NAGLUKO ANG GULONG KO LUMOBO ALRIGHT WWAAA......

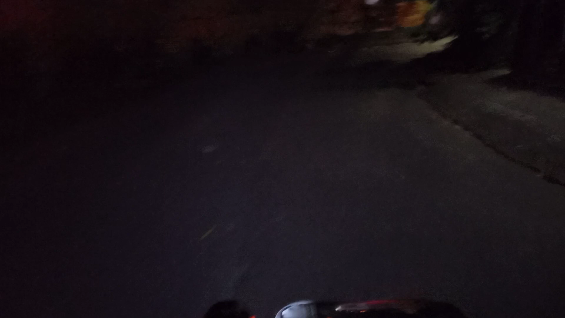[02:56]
Dito tayo dadaan. Sana bukas na si Kuya. Vulcanizing. Alright. Alright. Let's go. Laks ng preno ko ngayon.